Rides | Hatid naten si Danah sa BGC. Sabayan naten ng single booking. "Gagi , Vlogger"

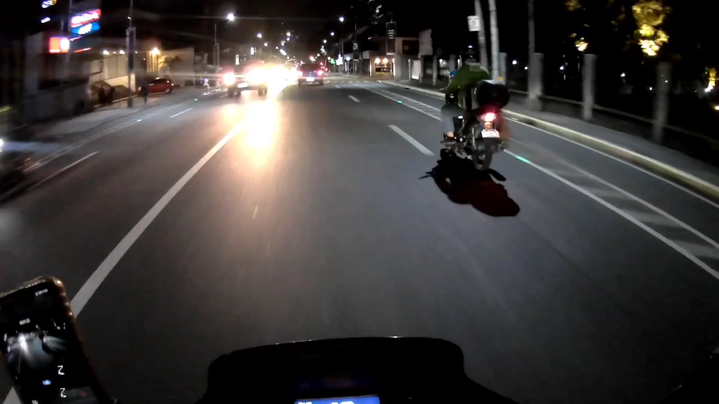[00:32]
Natawag na ato yung tingkat po. Ayun na. Ayun yung ano ito sa Mariana.
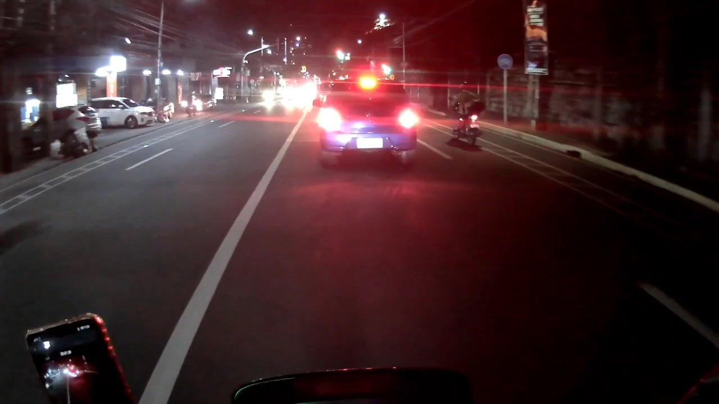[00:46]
Hello po, andito na po ako sa drop off point sa may mismong crossing po. Nandito po ako.
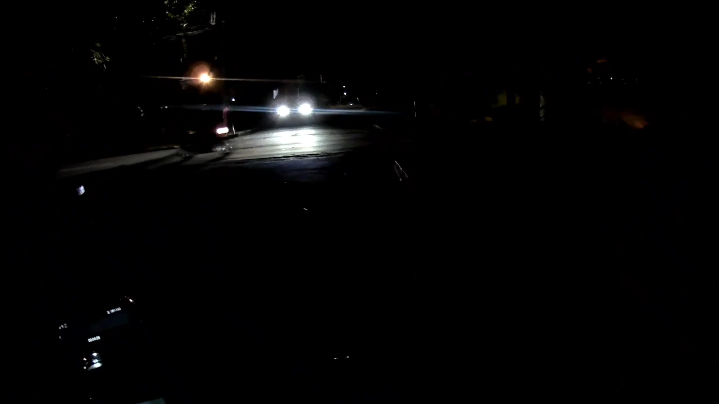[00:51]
Sa 3911 po yung gate. Ito ba? Ito.
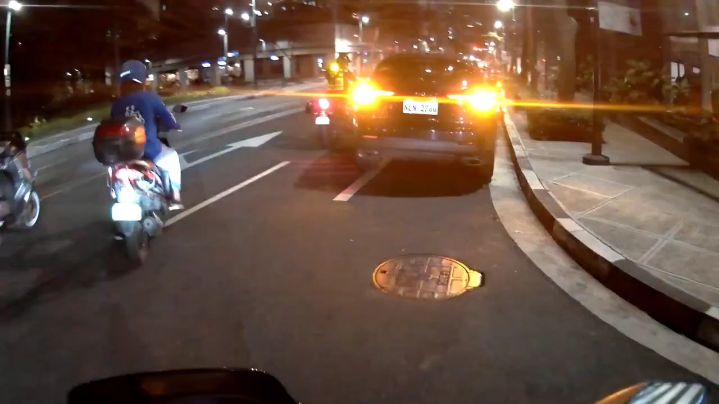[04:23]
Dito? Pwede ba dito? Wala ka man.
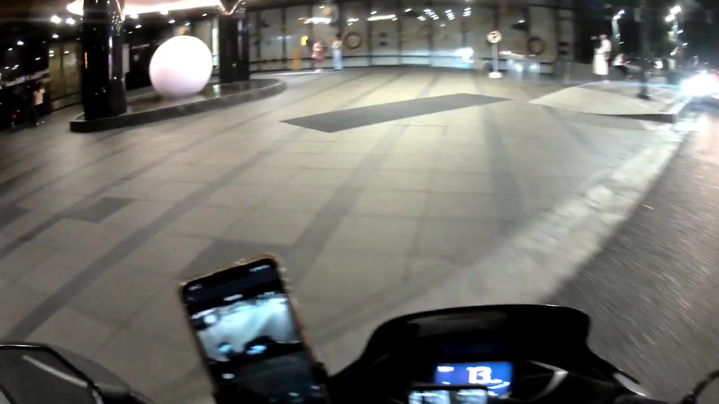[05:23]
Ah, doon. Ah, dito? Ah, doon, diretso ka na to.
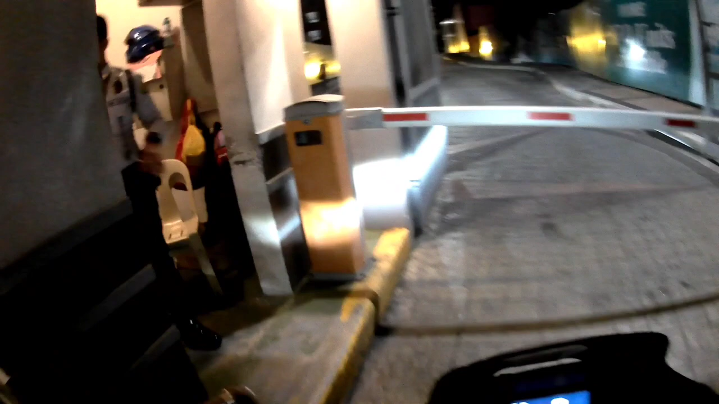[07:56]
Bali mag-drop off. Diba yung ID? Anong ID nito? Ay, wait lang.